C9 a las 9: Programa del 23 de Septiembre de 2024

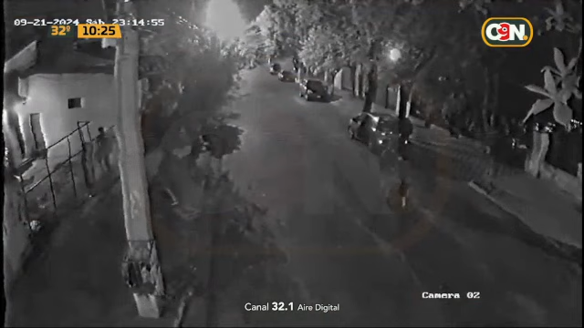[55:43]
Lo que estamos viendo justamente son las imágenes del circuito cerrado donde se observa que cuatro jóvenes descienden de ese vehículo de la marca Toyota Ractis. Como estamos observando, bueno,